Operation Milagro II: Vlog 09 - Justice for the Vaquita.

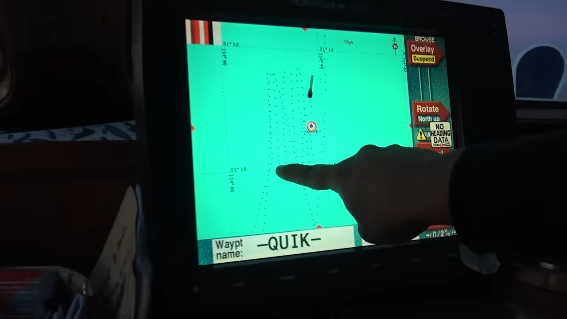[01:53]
You can see here on the screen we are doing this pattern all around one of the buoys of the reserve.
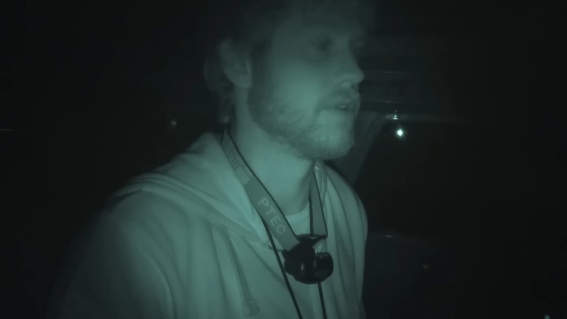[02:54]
I saw a target on the radar that hasn't moved in a little bit, so we are just getting closer and with a night vision that looks like the shape of a bonga. And it's an area that we had reported by the cutter that there was a net that way, so I'm going to go check it out.
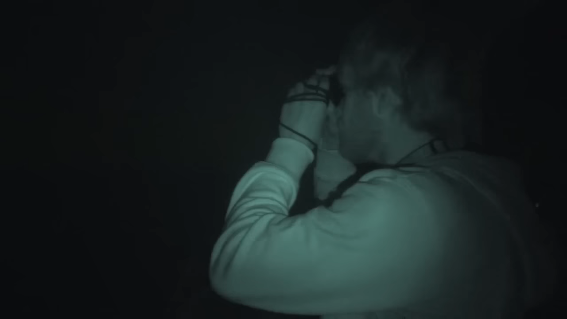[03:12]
Yeah, it definitely looks like a bonga. Yeah, you've seen it? Yeah, I can see it in here. It's a low flat. Alright, let's go to the cutter and the navy.
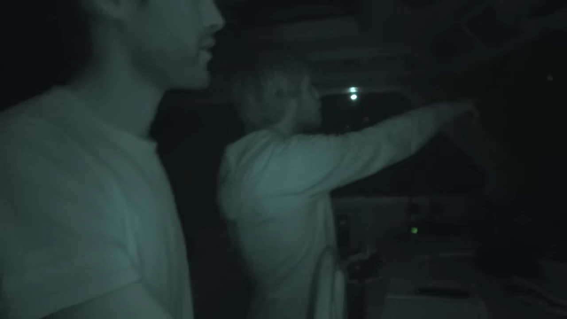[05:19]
Oh, yeah, they've got them. Yeah. Alright.
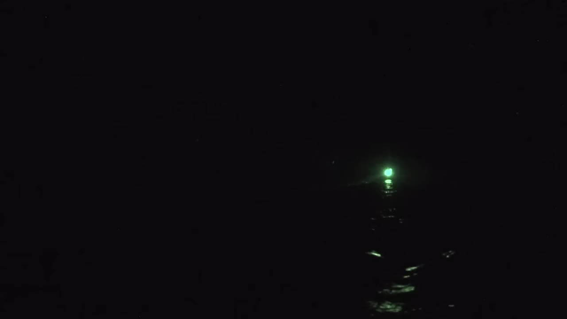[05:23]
This is amazing. They're putting a light on them, right?
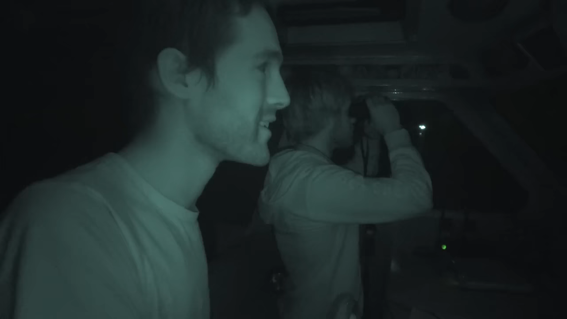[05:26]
Oh, it's happening. We got one. Yeah.
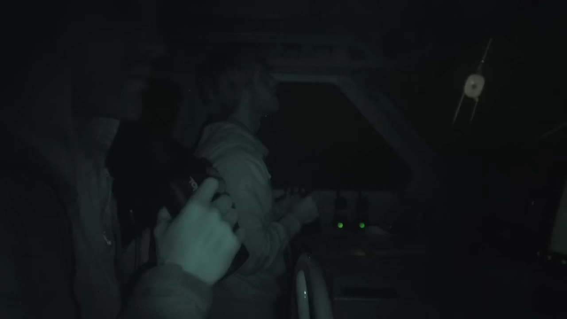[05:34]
It could be starting a tow. Yeah, maybe they're towing them.
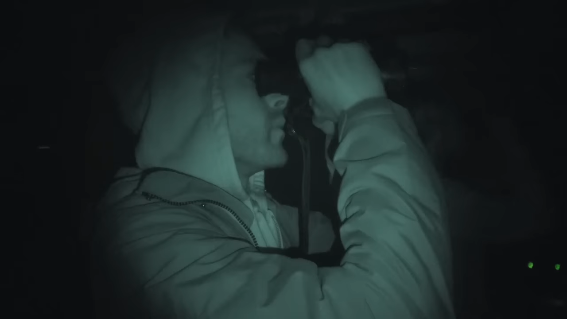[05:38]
Yeah. Yeah, there's one back there. It looks like.
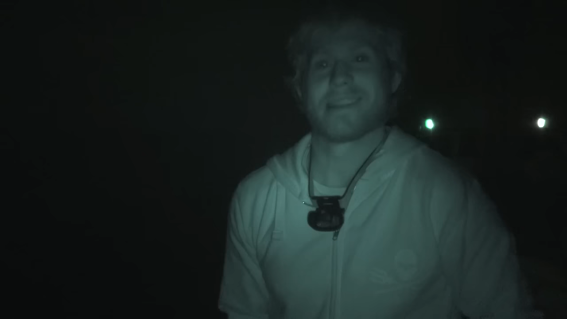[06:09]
They just arrested a panga for illegally fishing in the refuge of the vaquita.